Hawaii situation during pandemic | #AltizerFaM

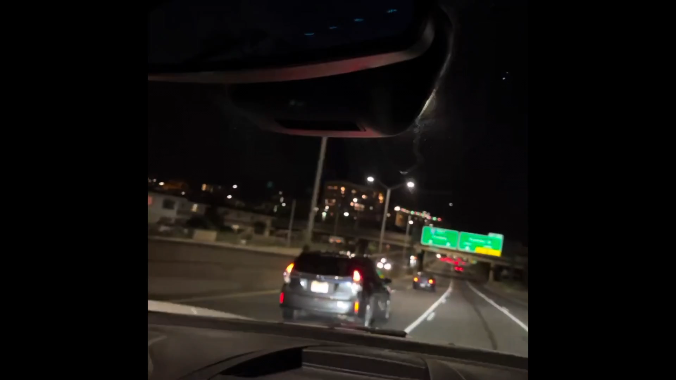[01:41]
This is the exit when you're going to Date Street. Yes. Yep. That's exactly right. Take the exit, then continue on to Bingham Street. Here the exit, right?
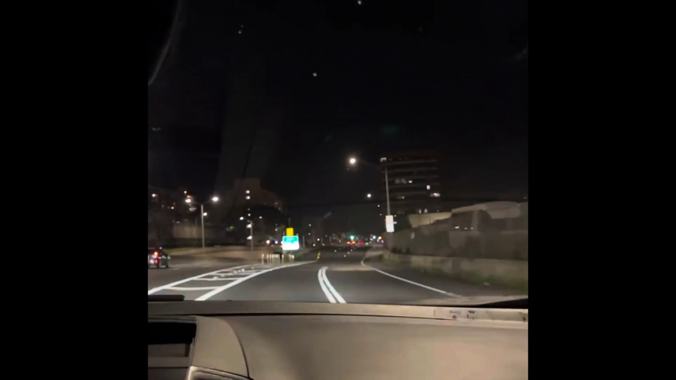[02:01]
Use the second lane from left to continue on to Bingham Street. One, two. Second lane from left. Continue on to Bingham Street. Because usually you go that way. Why Kiki? I don't know why. Oh, okay. Continue straight. Okay, I'll listen to the nanny. She's probably taking some back way or something. Yeah, maybe. Oh, you forgot. You not remember the... The quad? It's like, I know.
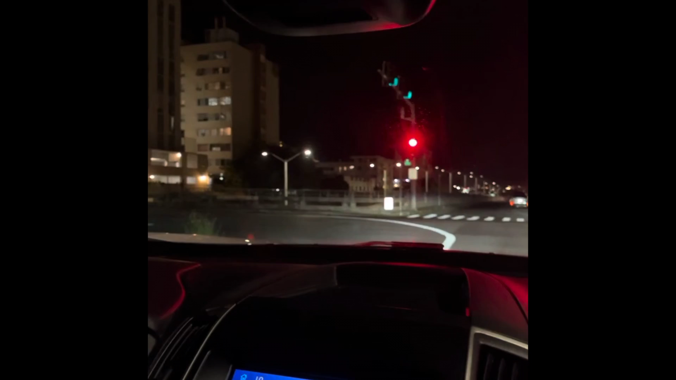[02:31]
Marvy said happy birthday, Al. Oh, thank you. Thanks, Marvy.
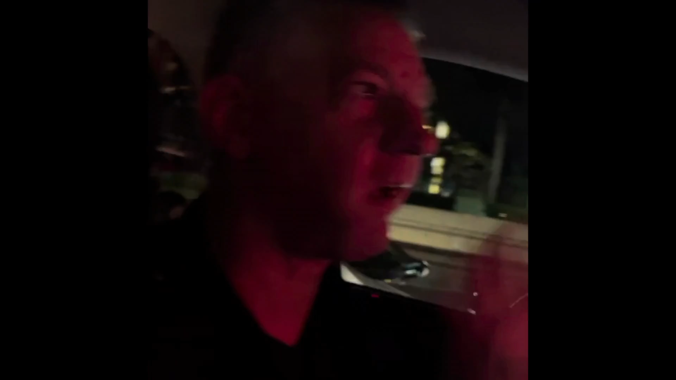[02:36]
Back to Hawaii. Quiet Hawaii. Usually, even it's the evening, there's a lot of car. Yeah. But it's only... What time is it now? It's only 9, but it's quiet. No, look, nobody there.
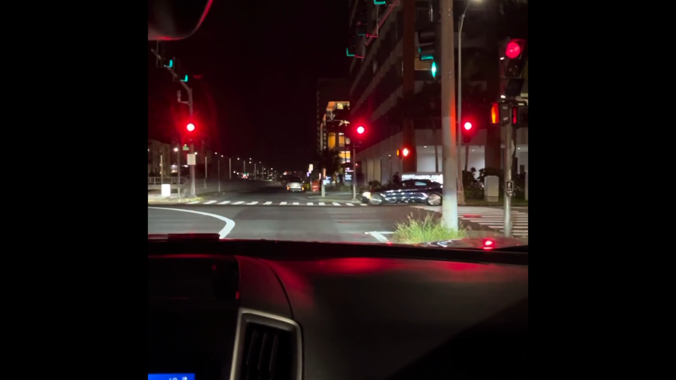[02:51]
It's totally locked down here. It is locked down. That's what it is. Totally, I think there's a car curfew here. See, Kapayalani. Kapayalani Medical Center. So, we are in the Kapayalani, this one. Here, we are in the downtown now. Close. See, you have to take it out this way. Yeah, it'd be nice to turn it off. Thank you.
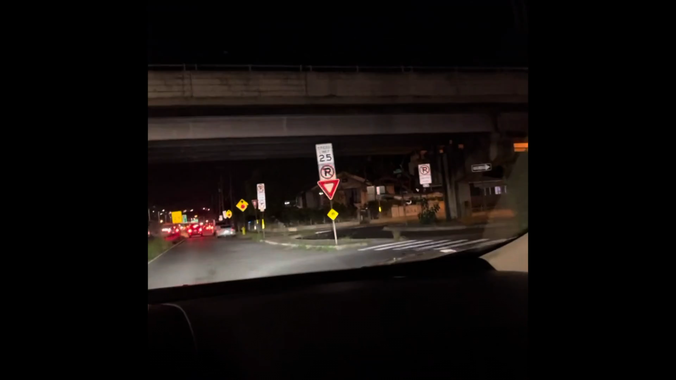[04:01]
Turn right to take a... Jesus, take... Oh, I know where it's going. I know where it's taking.
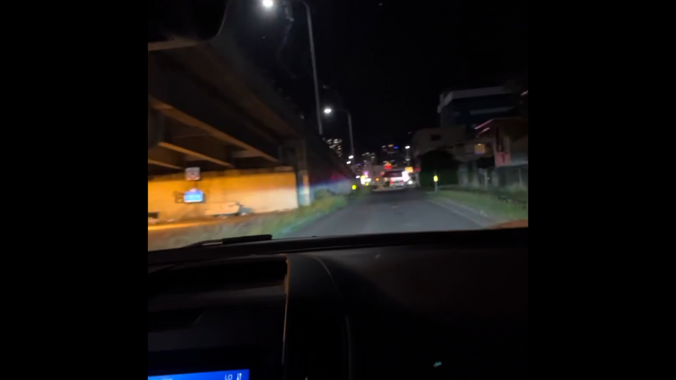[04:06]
Take a slight left turn, then take a slight right turn onto Macaulay Street. I can't do that, you knuckleheaded freaking thing. It's a one way. It wants to put me out here. I see. You silly thing. All right.
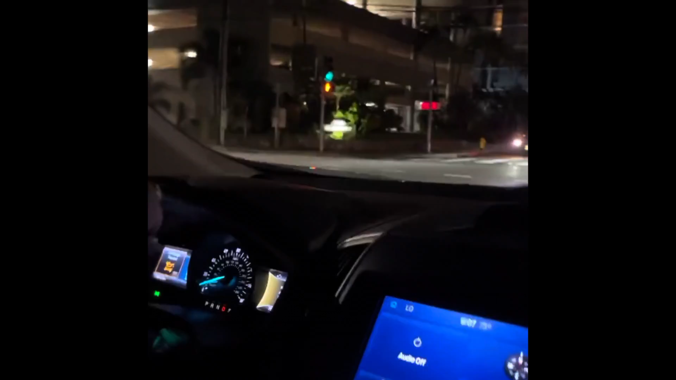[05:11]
Then we go this way. I can't, it's one way.
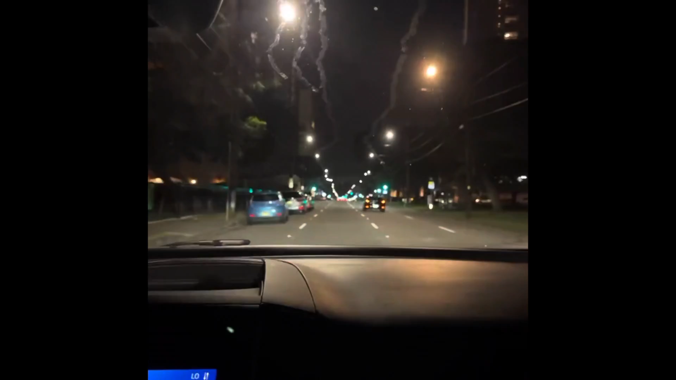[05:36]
It is. Go past this light. Then at the next one, turn left. Okay, so I'm going to get over here to preparation for the turn.
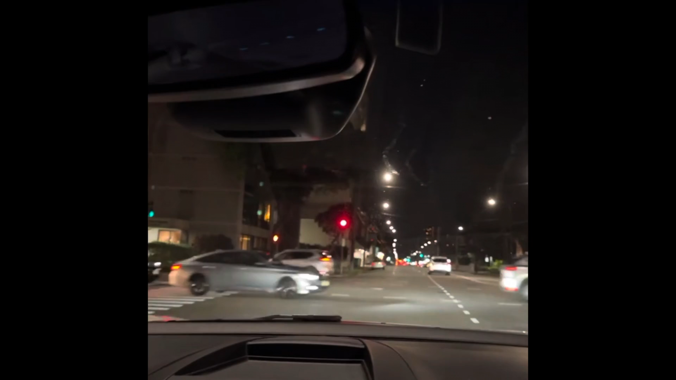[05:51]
It's almost similar to that car. No. It is. It might actually be the same thing. Yeah? It might be. No, that's white a Mazda. Man? That's a Mazda. I can tell by the grill. Still, it is very similar. Oh, you're going to see how here, crappy here. There's a lot of, a lot of homeless.
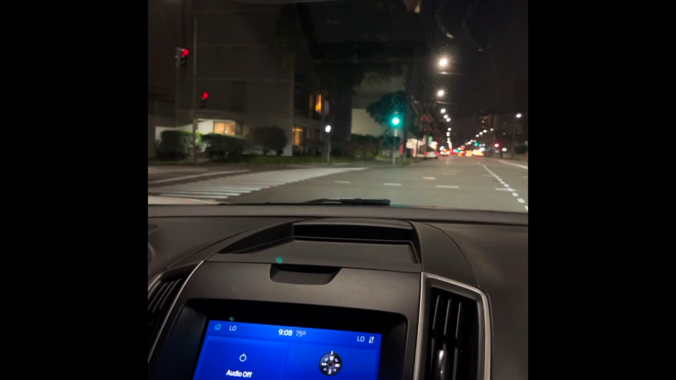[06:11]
Kind of scary. Not unlike in Hawaii. Utah. It's like, it's okay. Even if it's light, in the evening, the there's no. Use the left two lanes to turn onto Kalakaua Avenue. Oh, okay. Cool. We're gonna go in the Kalakaua now. Yeah, that's Kalakaua.
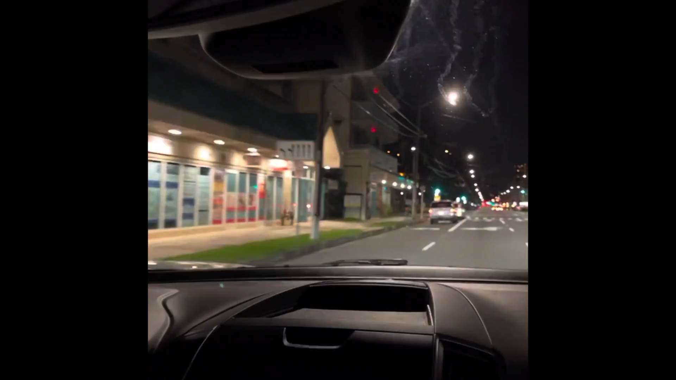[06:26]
That's where it was supposed to take me in the turn first left. Place. Yeah, this is perfect. Whoa, hello. This takes us all the way down. In 3/4 of a mile. Keep right past our place. Avenue. Right past our place. Kalakaua? Mm-hmm. Right past the convention center. Kalakaua goes right past the convention center. This is a bike lane. Well, it's in a car lane too.
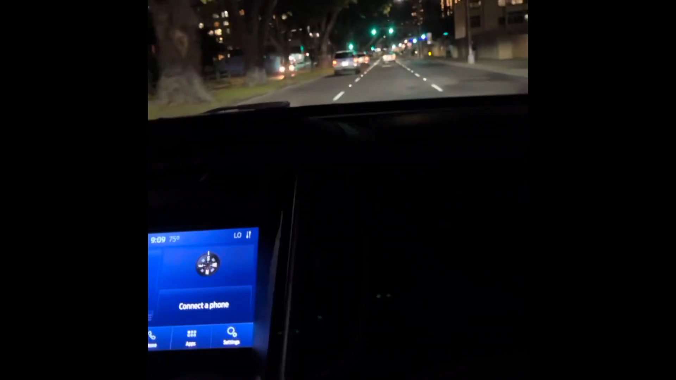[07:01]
In 1/2 mile, keep right onto Kalakaua Avenue. No problem. See, we're close to our place, lovey. Where? Right over there. The convention center's gonna be down here and it's gonna be over to the right. Jackie is asking, you gonna visit us? Of course. Aiden gonna collect, Ninong gonna collect.
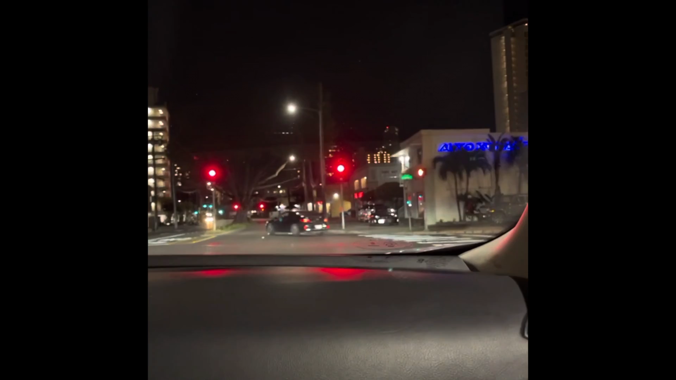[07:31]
It's funny. Yeah, even there's no bar here. What, Mommy? Ah, I remember this one. Yeah, this is Kalakaua. Yeah. We pass here every time we've been in Don Quixote over there. Store. Yeah, Don Quixote. Wow. That is the convention center over there. That's right. Yep. Don Quixote over there, convention center. Aiden, we're gonna be here in your place, Dudun! Yay!
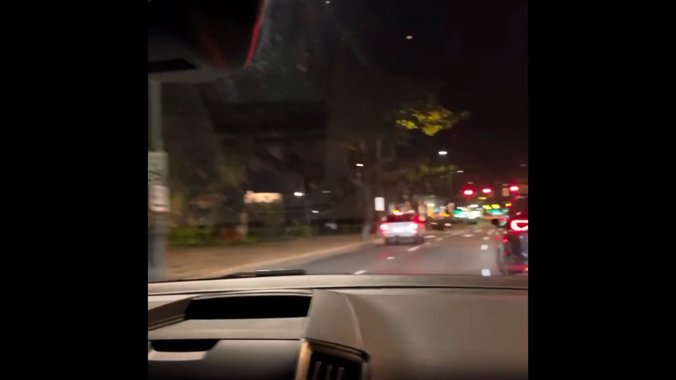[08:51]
They have a certain speed. Yeah, this guy's doing like 2 miles an hour. Let's see if he's. See, it's written 2 more, and then you're gonna see it. This is the problem here in Hawaii. There's a lot of stoplight. What is that crossing? What is? Oh yeah, crosswalks. Crosswalk, whatever.
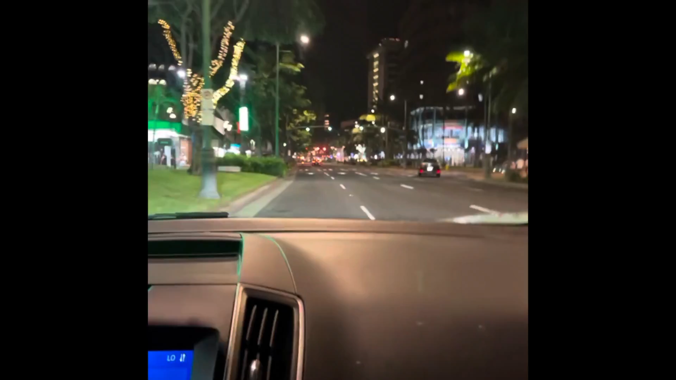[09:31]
Is the Hard Rock still open? It is. No, close. Oh, there's at no the light, oh, turn God. Left onto Lewis Street. Daddy, there's the no bar.
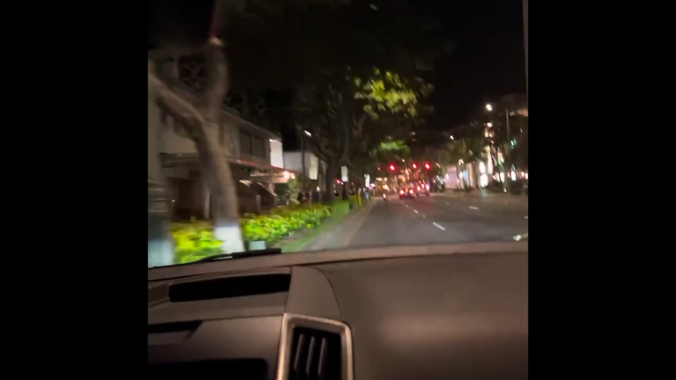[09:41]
Is on your left. I know. I'm just blown away. There's no bar. Oh, we are really in a downtown Waikiki.
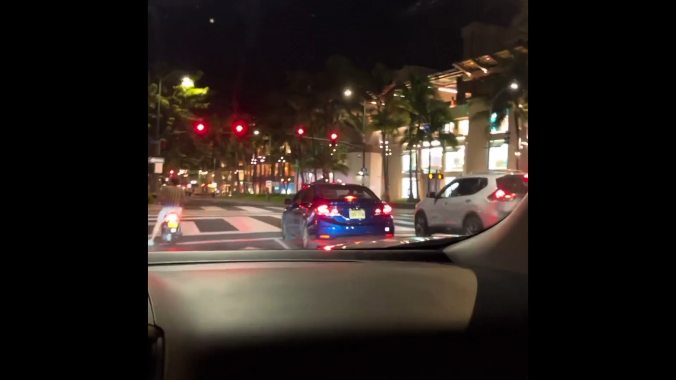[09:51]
Yep. Really, we are in a Waikiki. This is good thing. This it's is perfect. Walking distance. Nice. Yes, indeed. Nice stay over here. Okay, Lewis Street.
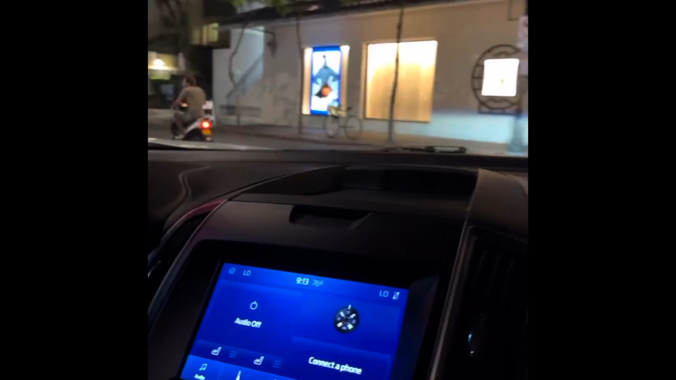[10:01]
Aloha. Kelly O'Neill's is still open.
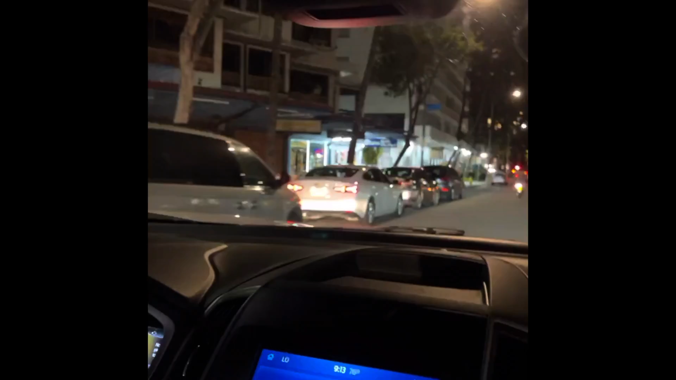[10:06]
It's over there on the your left side. Okay.
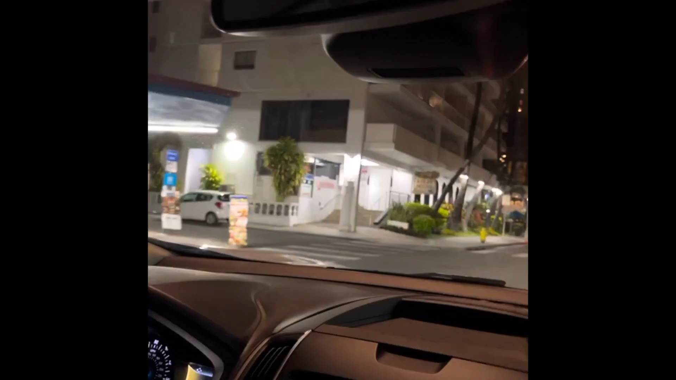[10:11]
Go down. Fast, pass. It's already. It's written there. Aqua Oasis. This one. I know. Arrived. How do I get in? Valley parking only.
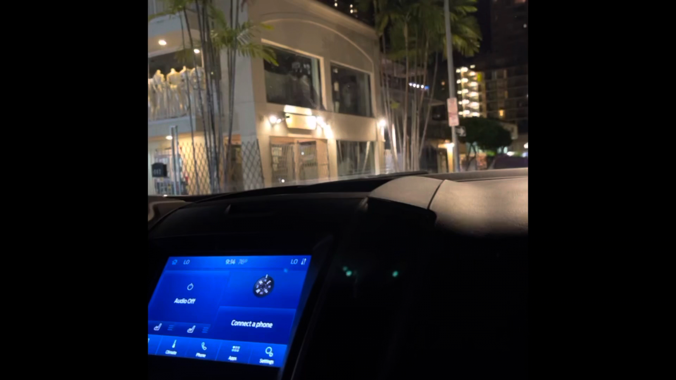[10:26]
Do not block driveway. Well, I'm gonna get off the road here. There is a way to get enter over there.